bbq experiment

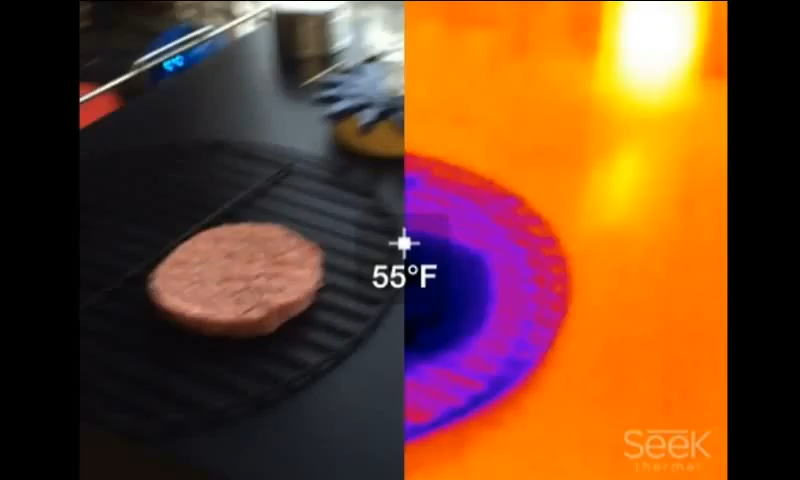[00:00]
On screen: spot 55°F
So earlier in the week, we were talking about why the toast had shadow marks instead of char marks, where the metal was in contact with it during the cooking. And you had asked me the question about meat on a barbecue and why it does get char marks and has the opposite effect, where it looks like it's transferring more energy. So I decided to do an experiment to show,
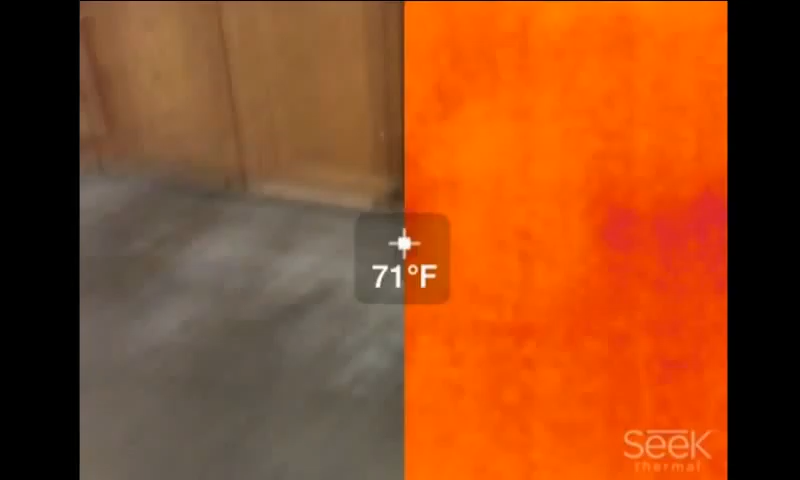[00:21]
On screen: spot 71°F
and as I explained earlier, the difference being that the grill is being preheated when you're putting a piece of meat on a barbecue.
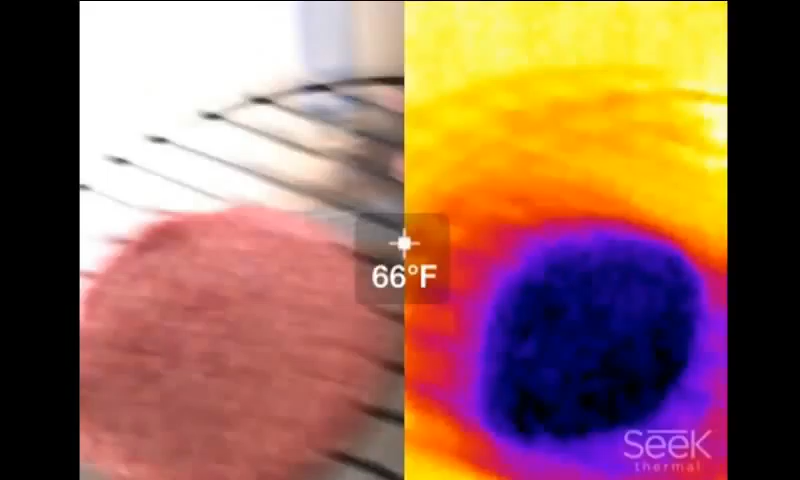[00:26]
On screen: spot 66°F
So what I did was I stuck the grill itself
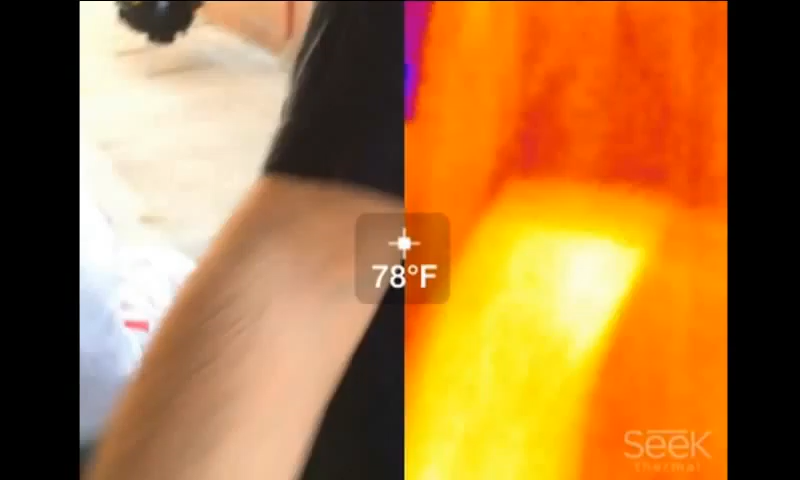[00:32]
On screen: spot 78°F
in the refrigerator until it got to the same temperature as the meat, because I didn't want to bring the meat out to get to the same temperature as the grill.
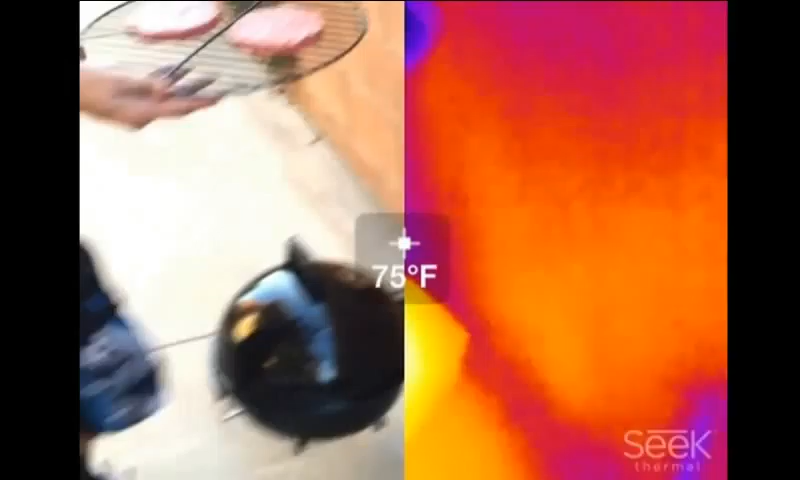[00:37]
On screen: spot 75°F
And then me and my buddy put it on
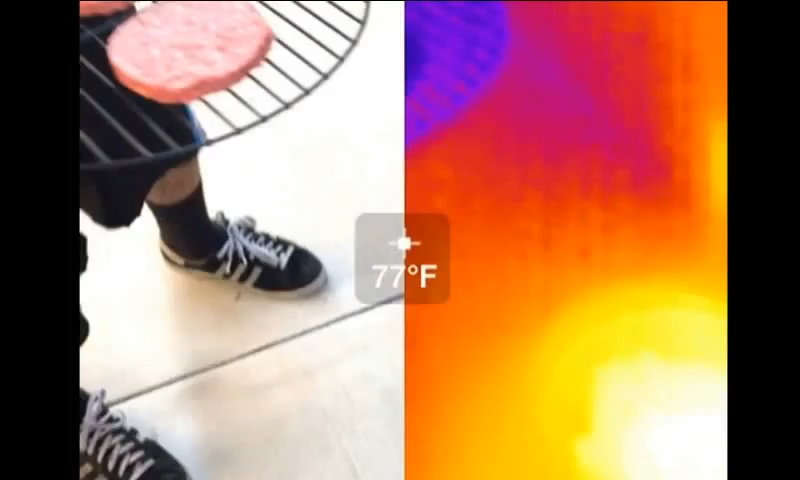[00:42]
On screen: spot 77°F
the barbecue to see what would happen.
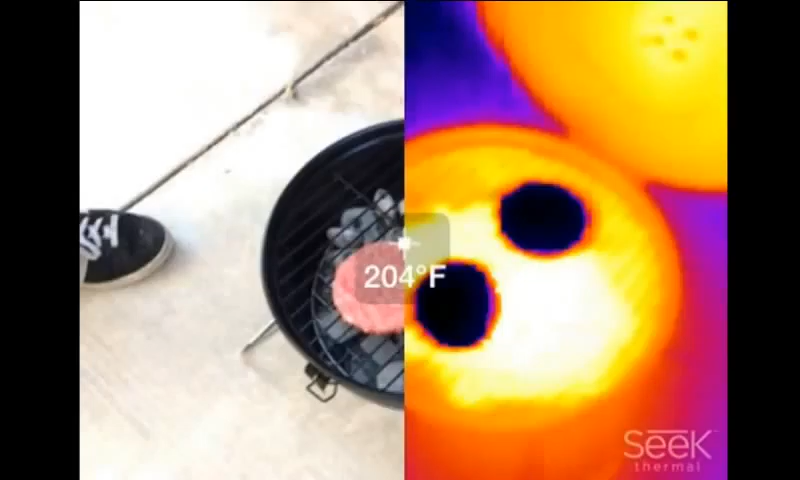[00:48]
On screen: spot 204°F
So again, this is there's no temperature delta between the meat and the grill going in before the heat's being applied.
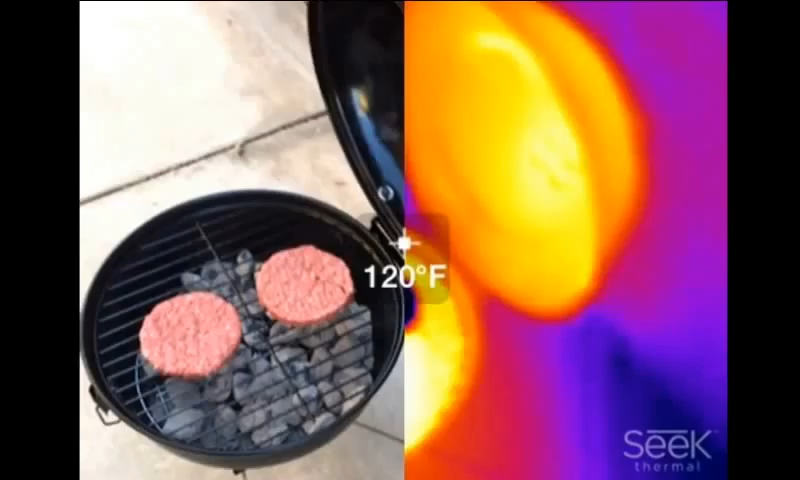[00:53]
On screen: spot 120°F
So what we should see is not char marks, we should see more of a shadow, just like we do with the toast.
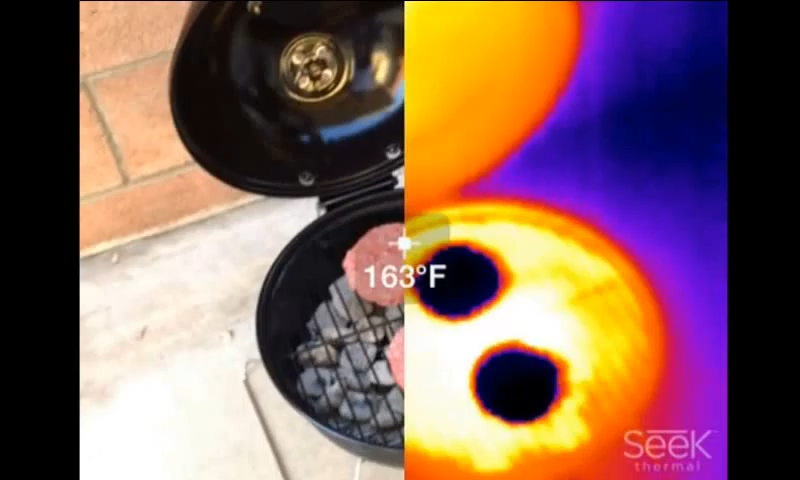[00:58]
On screen: spot 163°F
So
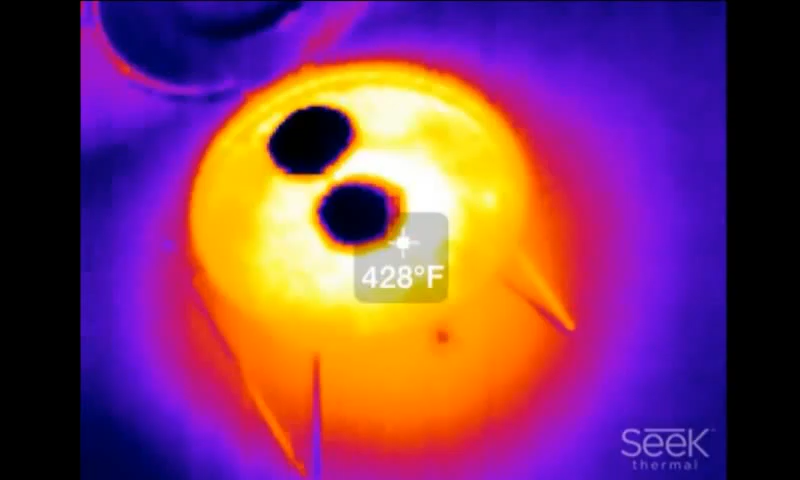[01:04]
On screen: spot 428°F
that's exactly what we did. And as you'll see here, you can see the temperature differential right there.
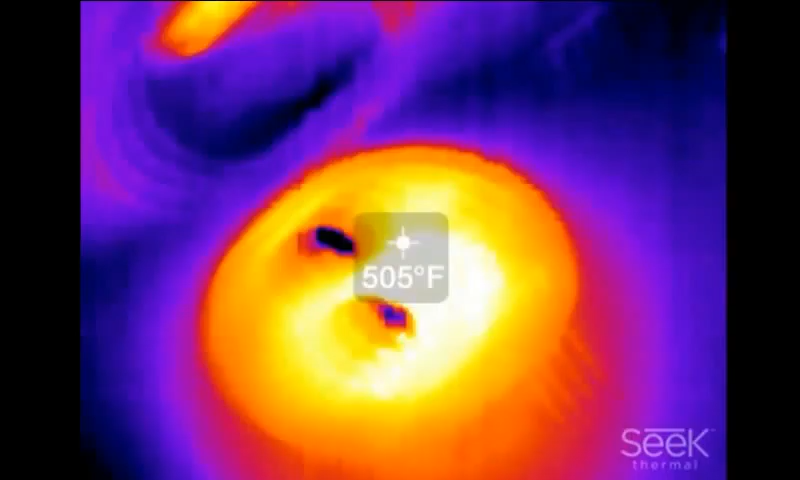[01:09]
On screen: spot 505°F
There's my dog Xena. Hi Xena, get out of the way.
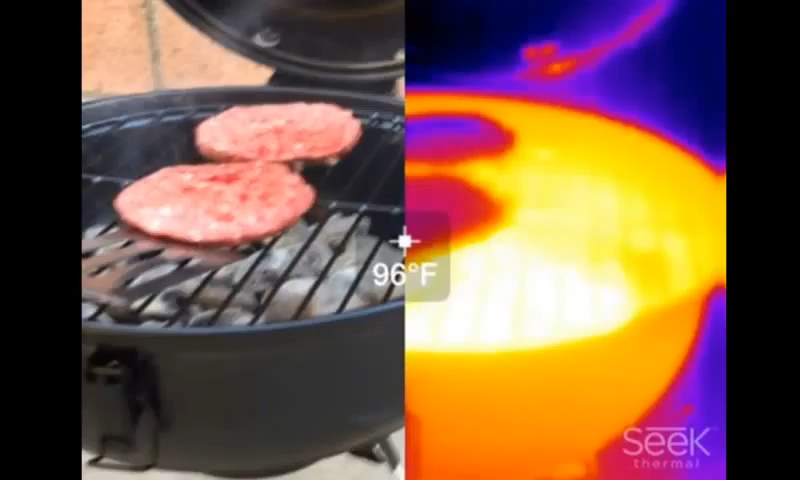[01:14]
On screen: spot 96°F
And then we're gonna peek underneath and flip it. This is probably after about, I don't know, 5 minutes.
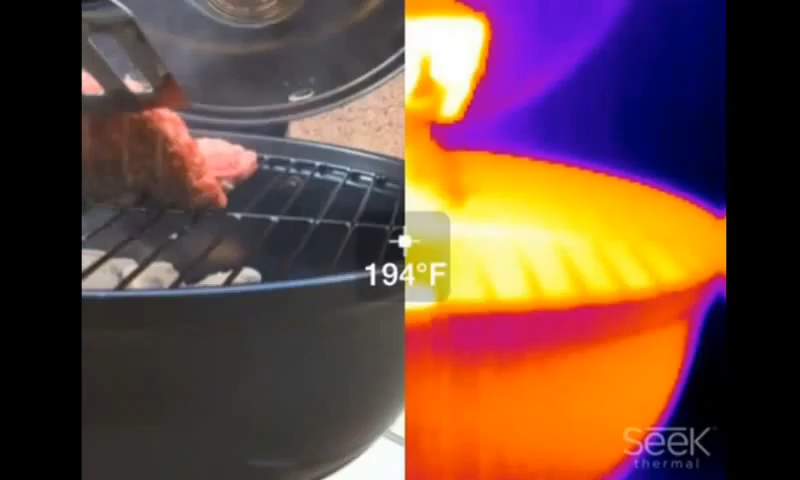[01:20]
On screen: spot 194°F
And you can see the lighter marks,
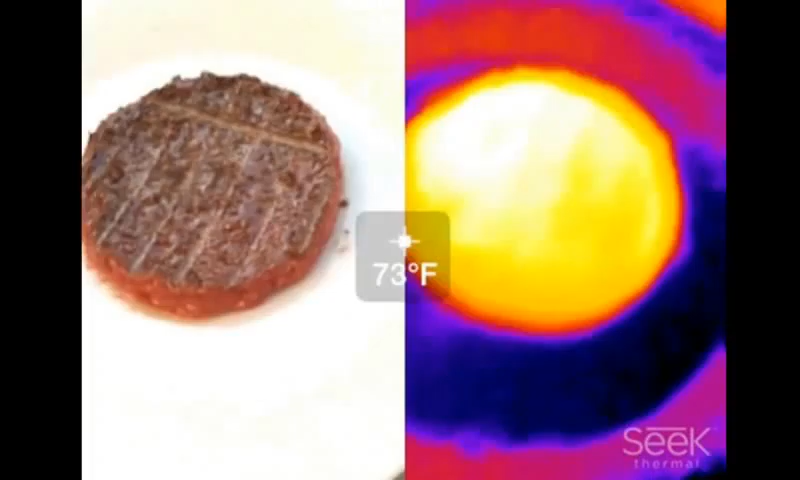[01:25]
On screen: spot 73°F
as I had predicted, showing that there's no extra heat energy being transferred from the metal grill itself.
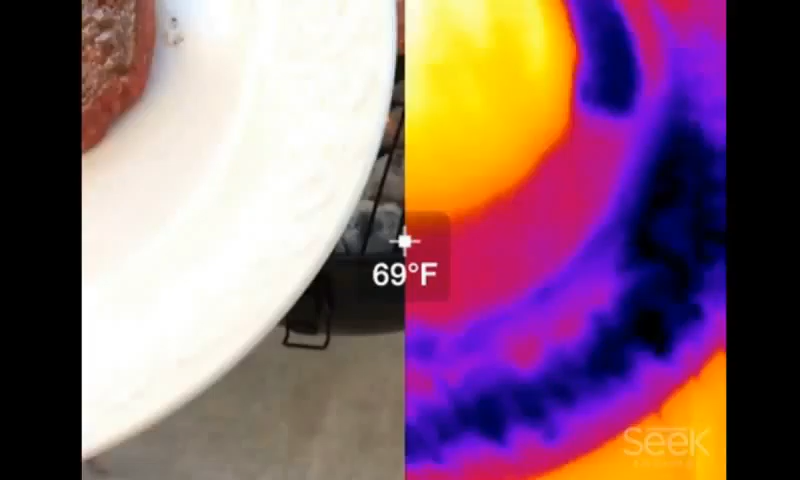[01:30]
On screen: spot 69°F
It's actually robbing some of the heat energy, just like from the toast. Basically, it's the same thing. So there it is. We ate the burgers. They're delicious with cheese.